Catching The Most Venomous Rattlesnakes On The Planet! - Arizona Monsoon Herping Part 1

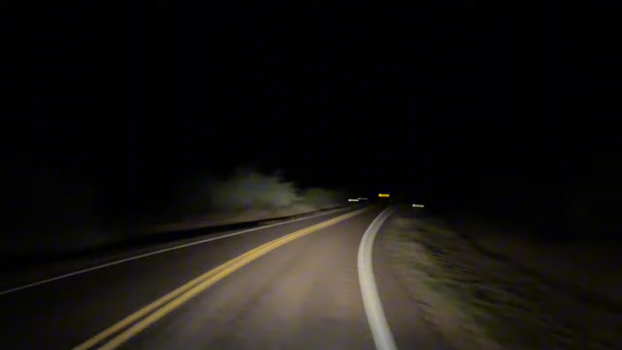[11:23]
All right, guys. So we were speeding down the road.